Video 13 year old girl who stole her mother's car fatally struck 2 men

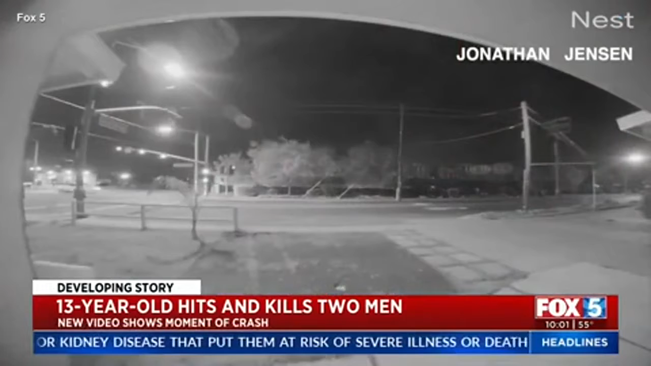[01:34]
Disturbing video from a neighbor's ring camera shows the moment a 13-year-old Vista girl fleeing police lost control of her mother's car and slammed into two men on the sidewalk.